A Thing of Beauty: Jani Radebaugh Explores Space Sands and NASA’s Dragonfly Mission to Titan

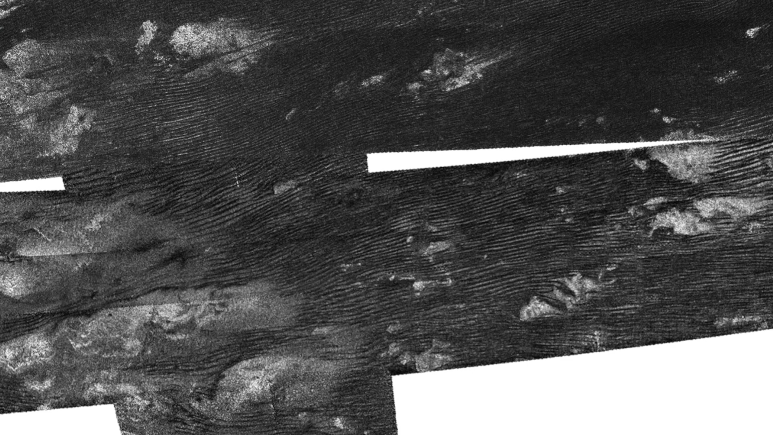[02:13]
We saw that in pictures of dunes across Titan, as individual stripes of dark and light across the surface.